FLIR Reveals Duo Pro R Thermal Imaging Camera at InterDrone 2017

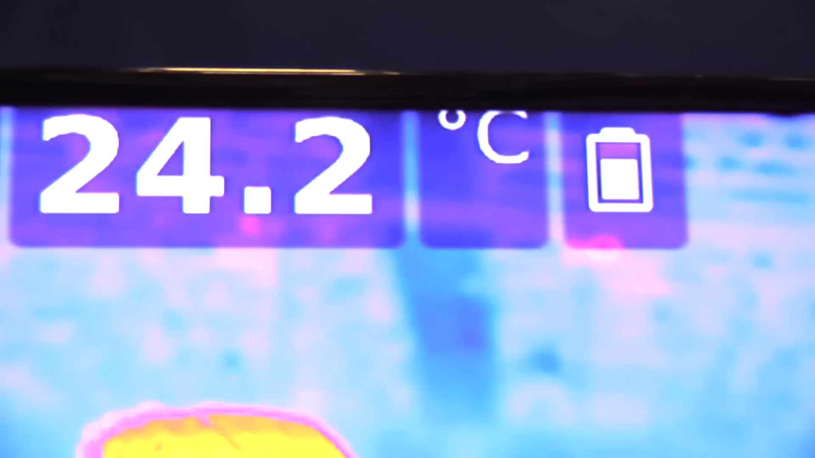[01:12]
but also gives you the ability to see the temperature of every pixel within the image rather than just the center point temperature.